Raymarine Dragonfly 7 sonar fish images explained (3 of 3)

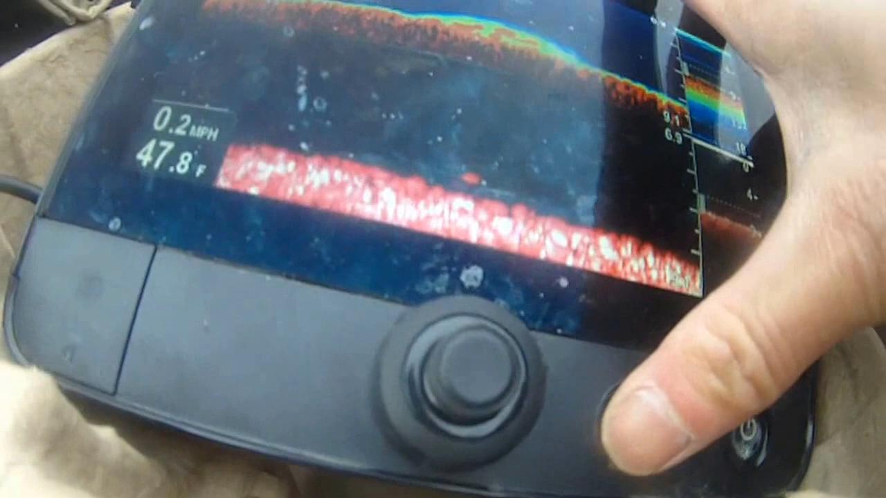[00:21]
On screen: water 47.8°F, speed 0.2 mph
They bunch together. It's too cold. At about 8.6 feet deep water.
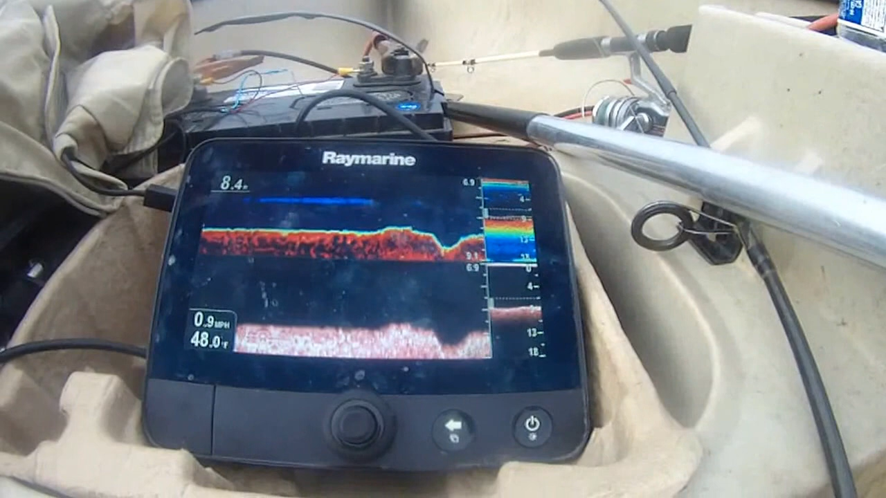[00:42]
On screen: speed 0.9 mph
So what you're looking at is 0 to 8.3 feet here.
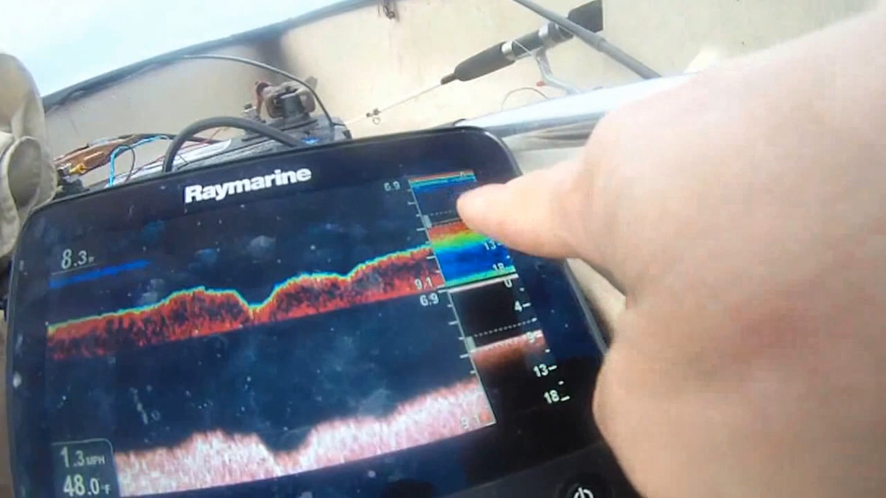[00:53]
On screen: speed 1.3 mph
I'm focusing on 6.9 to the bottom, 8.2, so the bottom, like a foot, you know.
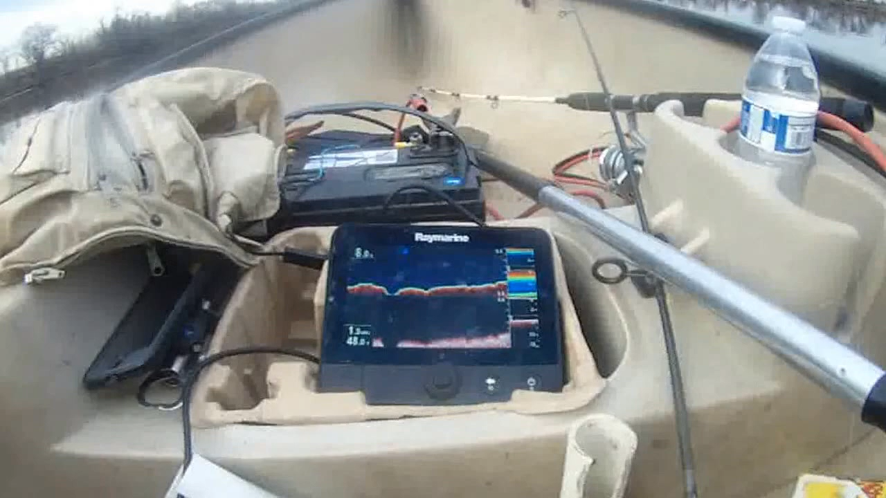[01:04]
Clear image of the bottom, because right now most fish are under and sitting at the bottom right now, you know. So this is a big drop-off right here, you know, right underneath.
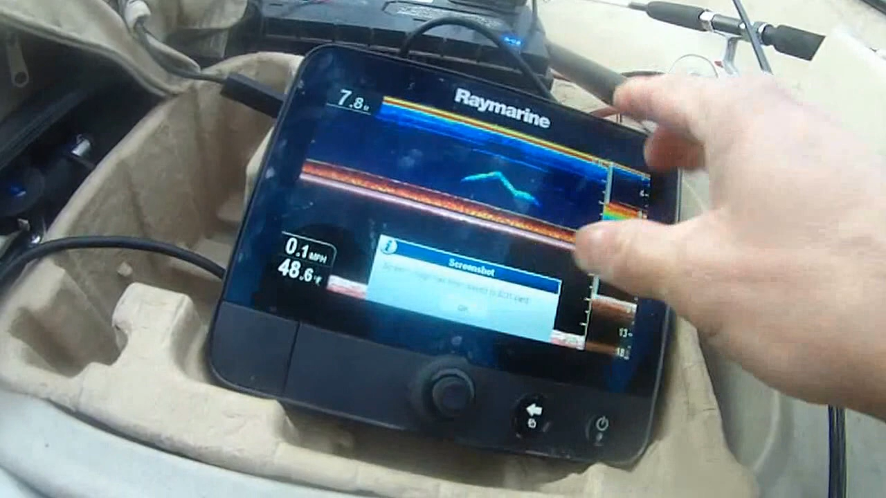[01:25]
On screen: speed 0.1 mph
Right now, that's a fish. It's coming in behind me.
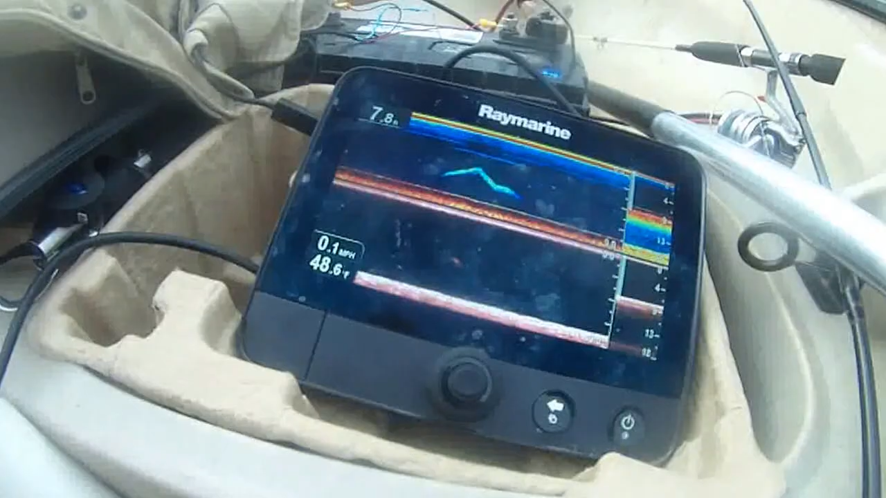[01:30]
On screen: speed 0.1 mph
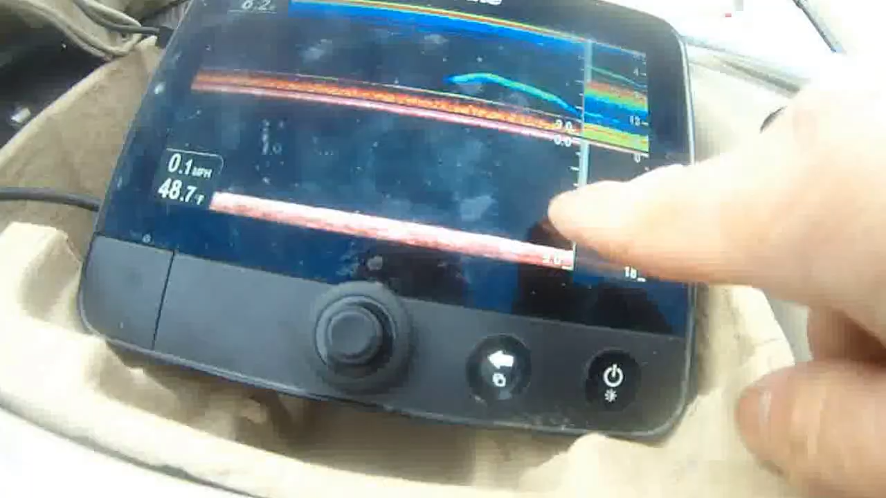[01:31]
On screen: speed 0.1 mph
Another big fish right here.
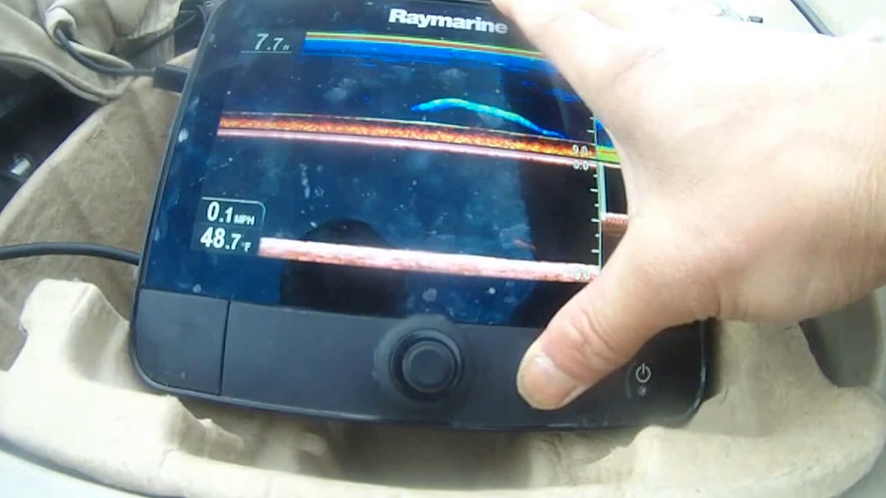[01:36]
On screen: water 48.7°F, speed 0.1 mph
That's another big fish right here at the bottom.
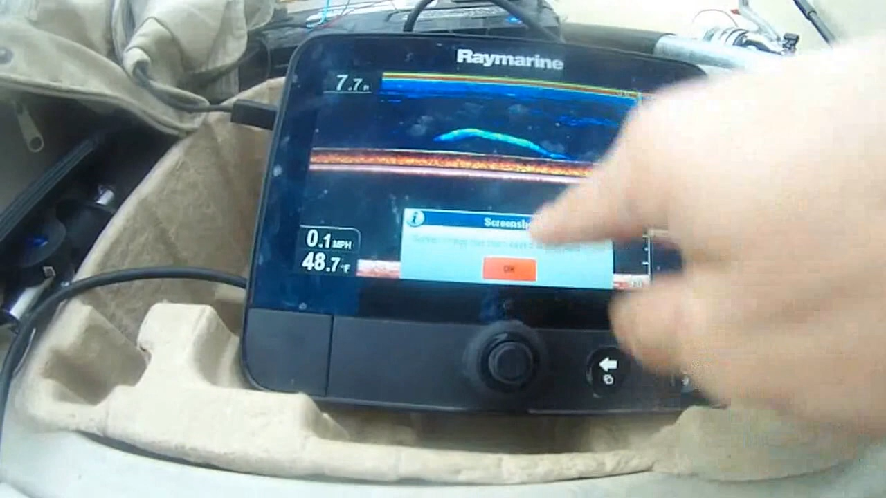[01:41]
On screen: water 48.7°F, speed 0.1 mph
About 7 feet deep. 7 feet deep.
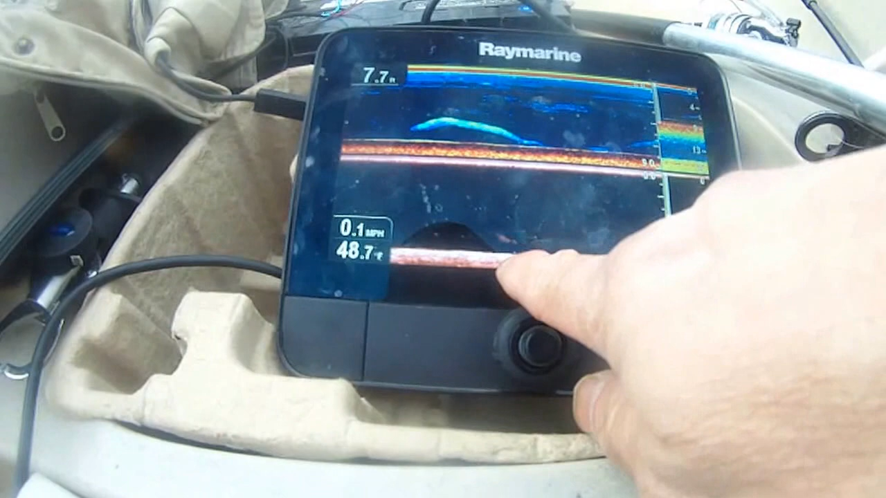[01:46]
On screen: depth 7.7 ft, water 48.7°F, speed 0.1 mph
You know?
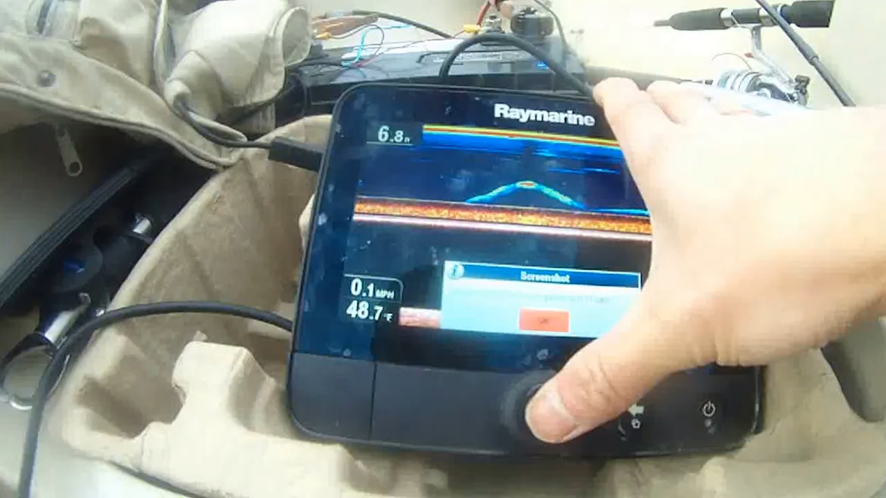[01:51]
On screen: depth 6.8 ft, water 48.7°F, speed 0.1 mph
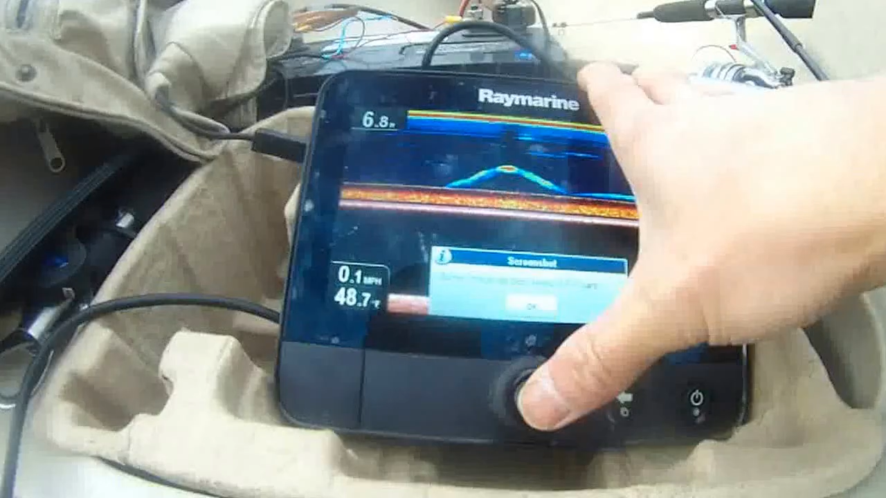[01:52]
On screen: speed 0.1 mph
More fish, you see? More fish right here. That's my line.